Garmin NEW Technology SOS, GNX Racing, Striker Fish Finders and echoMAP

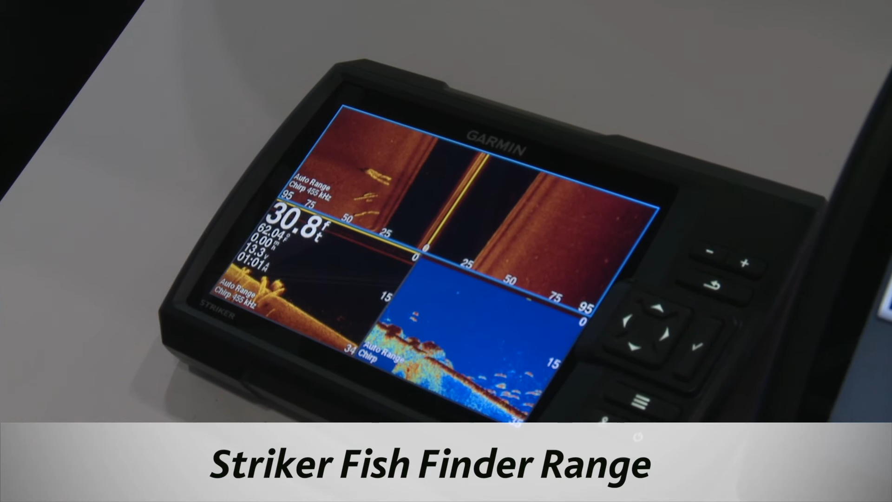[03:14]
On screen: depth 30.8 ft
And what down view and side view are, are high frequency sonar that allow you to see a more pictorial view of the seabed. So rather than just the traditional view, which you'll see in the bottom right here, you can actually see not just what's below you, but what's on either side as well.
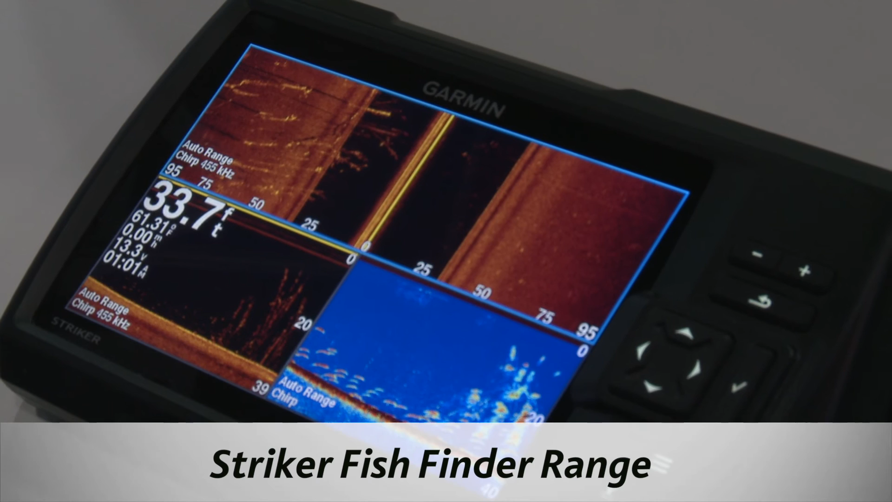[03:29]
On screen: depth 33.7 ft
As well as having sonar, these also have GPS built in.